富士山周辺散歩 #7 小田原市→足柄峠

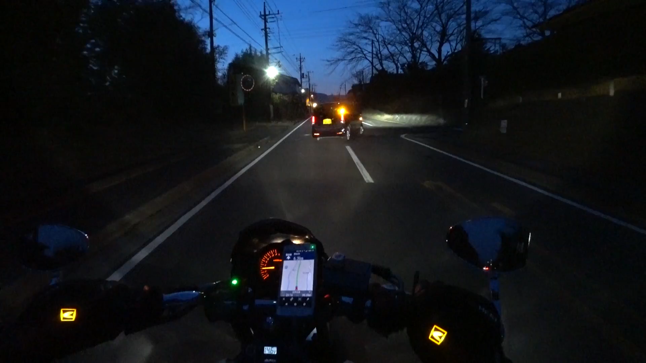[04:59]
じゃああと 6.2 キロ経由地まで。うわ全然車いなくなった。
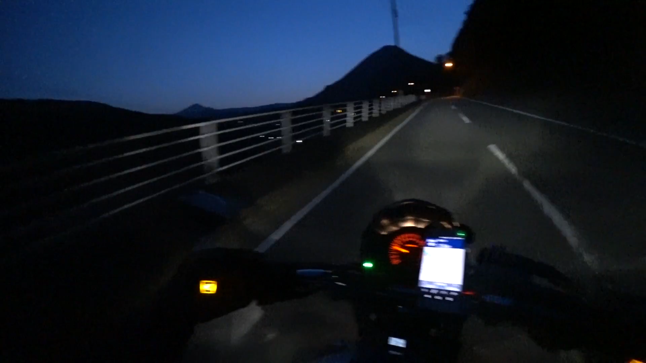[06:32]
おそらくこれはもう足柄峠入りかけてるんだよね。この道はもうそこに行く道なんだよね。あーでも夜こんな暗い時に走るのって久々だな、こうツーリングで。買い物行ったりなんかするときは、まあ、
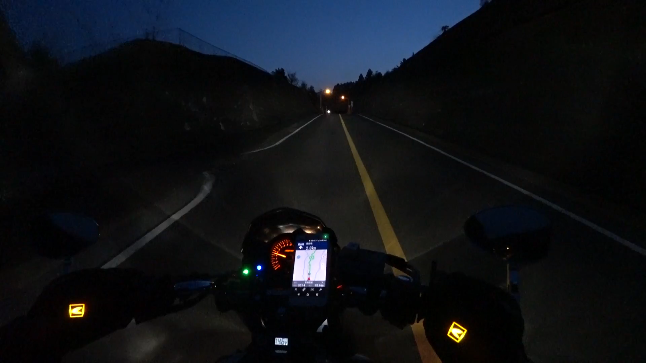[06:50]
街中だけだけど夜も走ったけど、うん、こういう山の中に夜入っていくのっていうのは久々だね。筑波山以来かもしれない。おお気温低くなった。この先路面凍結スリップ注意。おわおお始まってる。
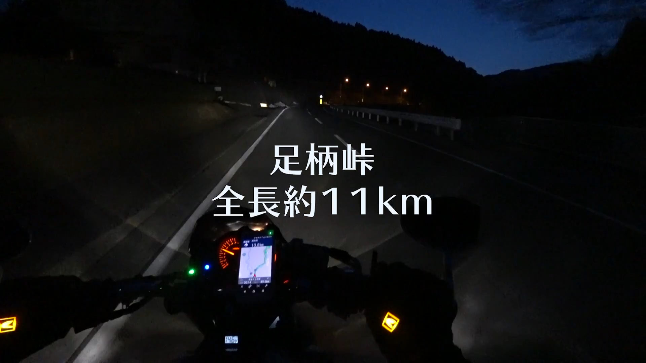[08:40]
本日最後の山道、この富士山周辺ツーリングの最後の山道です。うん、気温は低いけど凍結するような気温ではないね、まだ今のところおお楽しい、いい道。お、そっちか、そっちに行くんか。
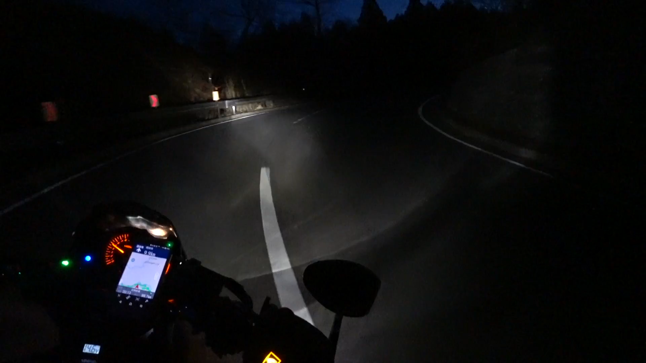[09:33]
おおおおおお、結構きついよ。よいしょ、車いねえな。お、なかなかの峠だねここ。
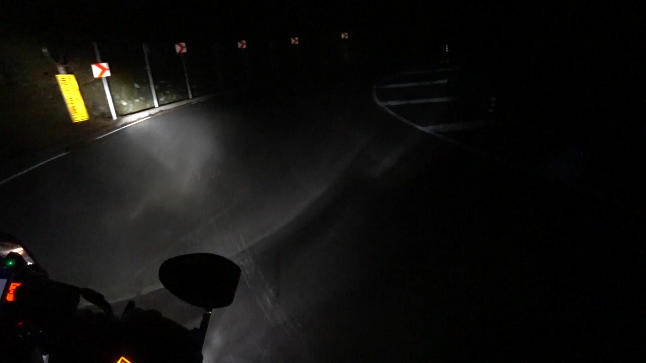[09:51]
ほい、あ、こういう道だった。なるほど、私の好き系じゃん。お、水が
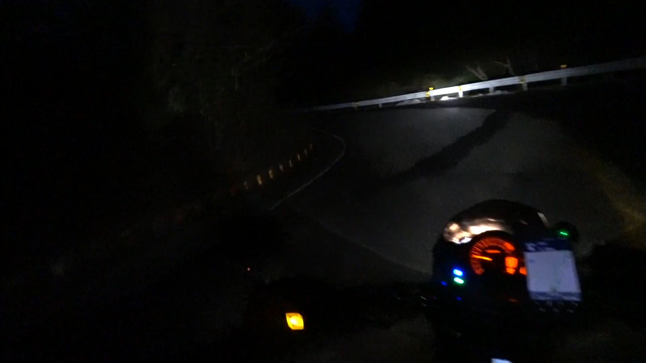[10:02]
うわー登るお、車来た。ほい、へえ。
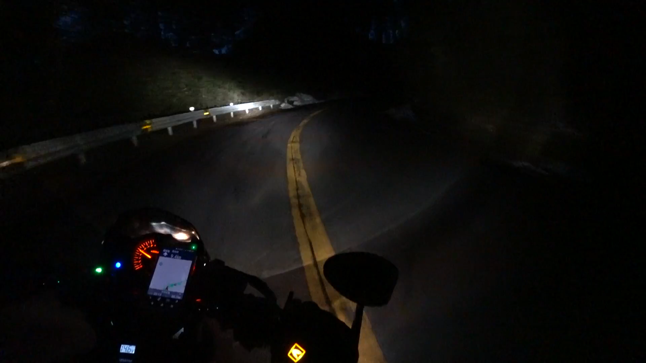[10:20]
うわきつい。ギア下げた方が面白そう。うえー、すっげえ登るね。なんだ今の。でかい溝があった。うわータイヤの跡すげえ。大丈夫ですか道的に。
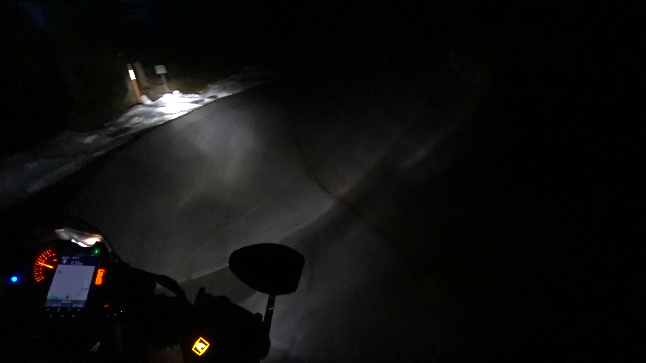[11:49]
今度昼間来よ。初見が夜って。うわタイヤの音もすげえね。路面真っ黒。うわ登る。
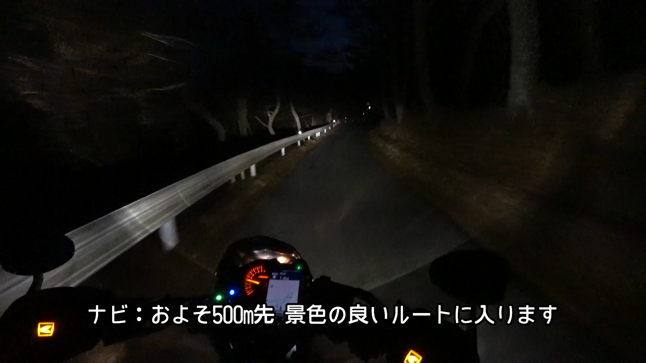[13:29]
あ、大丈夫これ。景色の見えると一車線になりましたけども。おお、また静岡県戻ってきた。よいしょ。ん、ずいぶん道の表情が変わるねここは。
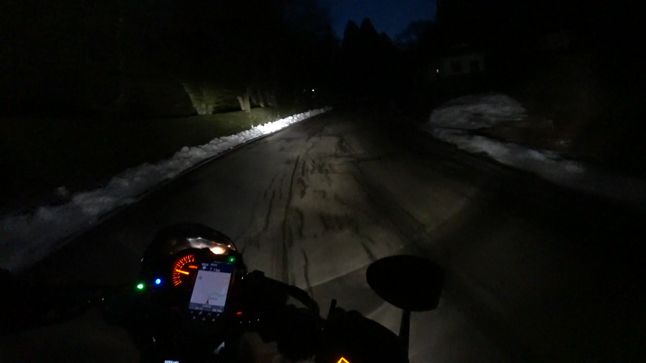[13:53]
雪だらけになってきました。うわ本当に雪だらけになってきたぞ。大丈夫かこれ。んんん、右でいいんだな。はい、景色。うん。見えるかこれ。この暗さ。お、富士山見えた。左に富士山ある。こっから見えるかな。
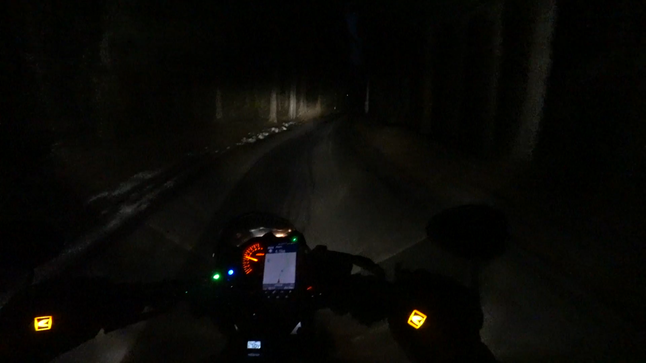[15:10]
こいで、こういう一車線のところでこのめちゃくちゃ明るいハイビーム、手前も照らされるやつ、優秀だな、この LED バルブ。先にあまり不安が生まれないもんね、よく見えるから。おっ、うわー眩しい。うわ、今んとこここすげえ。
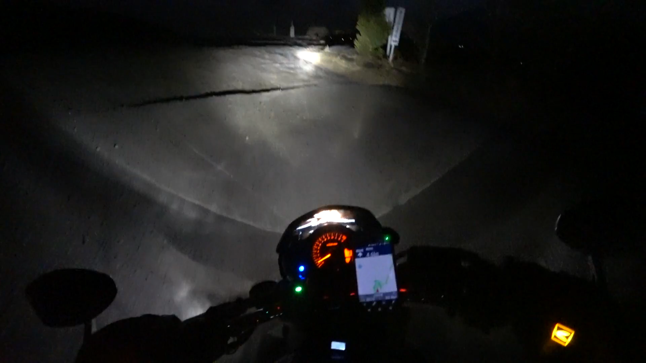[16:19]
危ねえ、今のところ。ここ、夜二輪で来る人。うわー、すげえ綺麗。
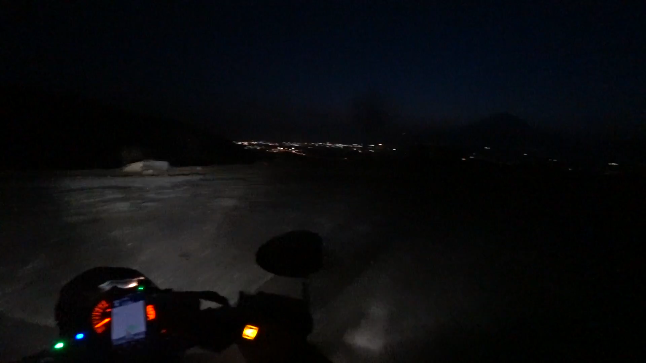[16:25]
ここ二輪で来る人、さっきの入り口気をつけた方がいい。うわー、止まろう、ちょっと。
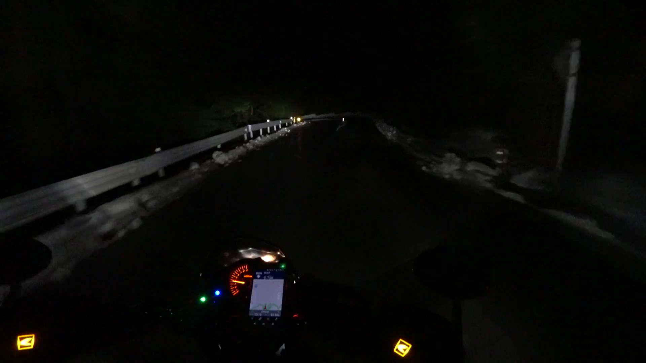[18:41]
ん？あ、なるほど、中央分離帯があるんだね。冬ツーリングって感じ。
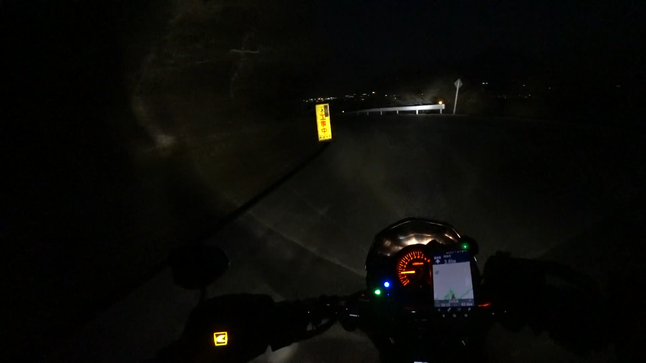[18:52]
工事中？うーわ、すげえ、ここもドリフトコーナーだね、完全に。うわー、この景色どうですか。
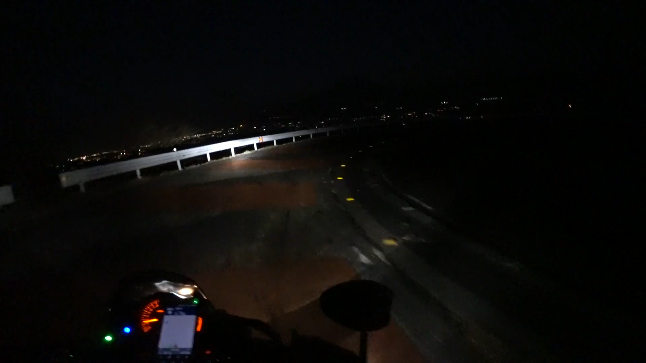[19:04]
夜景と富士山とヘアピン。最高だな、やった。